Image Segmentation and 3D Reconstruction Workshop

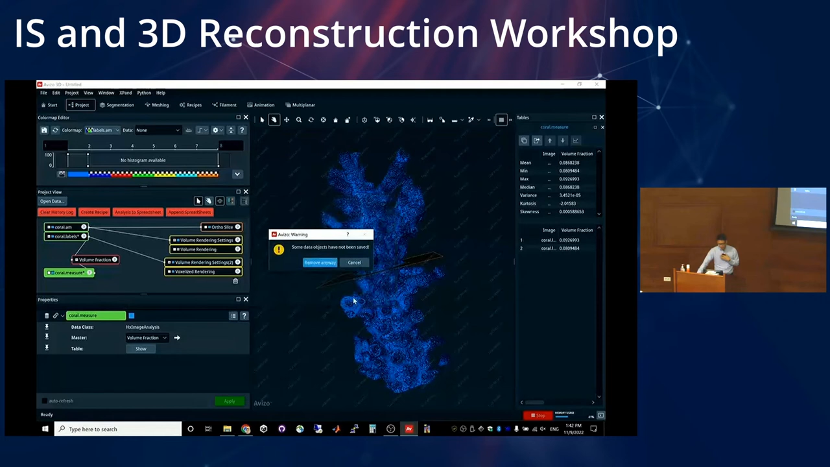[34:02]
And now I'm going to open the, let me check, where, bottle.
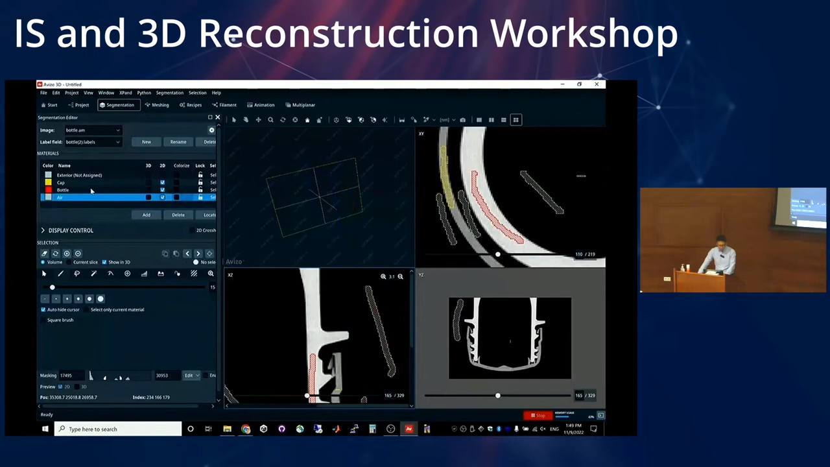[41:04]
So you kind of, I mean, it's not a lot. It would take probably just a few seconds or a few minutes. But it's really nice. And I mean, we'll use it again for a more complicated example later. But I just want to show you this and then explain how it works. Yeah, so I mean, you can do this more later. But now now you see it's separated the cap from the bottle, right? I mean, I can clean this up later by adding more brush strokes there for the air.
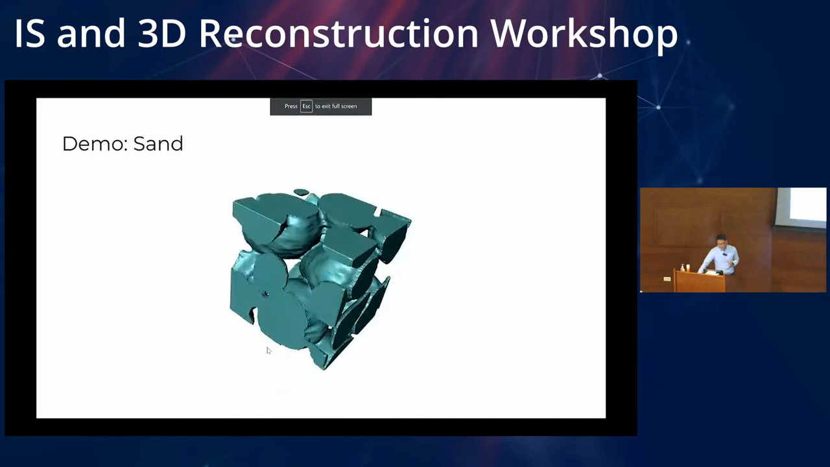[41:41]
And the bottle is nicely separated, okay? Now, how does this work? So before I go into the explanation, I want to show you this picture, okay? So this is kind of a super nice illustration of the Watershed algorithm, okay?
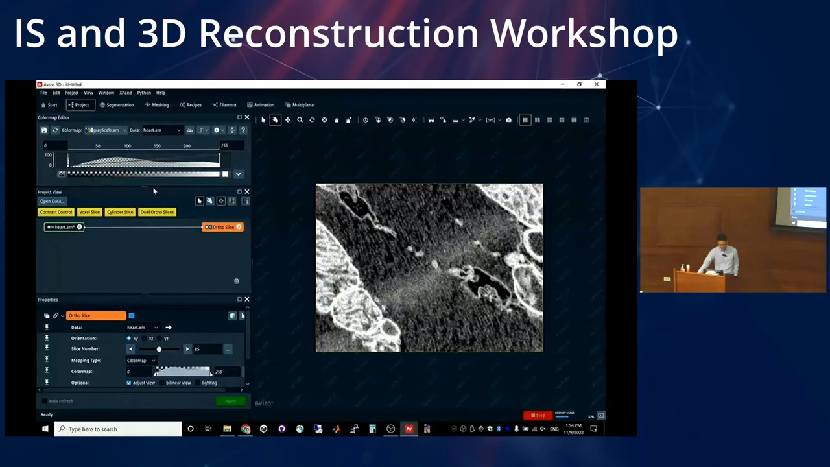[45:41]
All right. So these are heart tissue. It's a heart tissue data set. I'm not a domain expert. This is from Thermo Fisher. So they have this example in YouTube, actually, if you want to follow it. But it's a really nice example for texture classification.
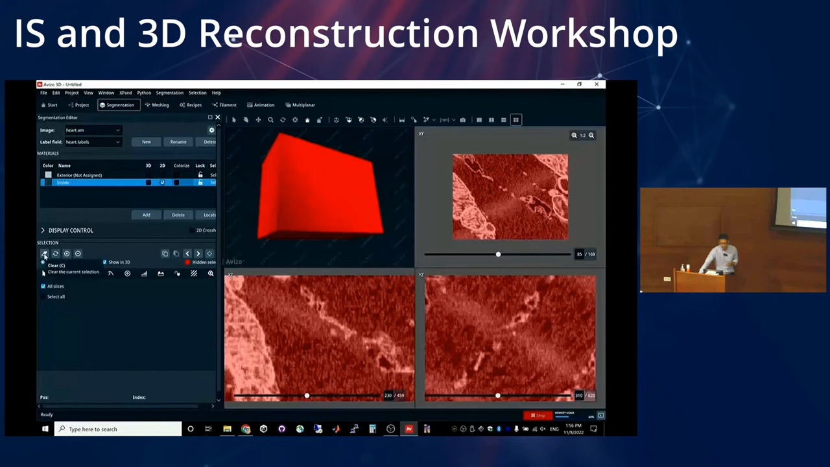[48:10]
Sorry, let me. So sometimes accidentally, so by default, you have this button. If you click on the data set, it will select everything. So just this button here, it clears whatever's highlighted or selected, okay? So let me just clear that. All right. So this is the texture classification tool. So what it does is you basically have to give it a few examples of what you're looking for, right? So, and for that, you can use the brush, thresholding, whatever.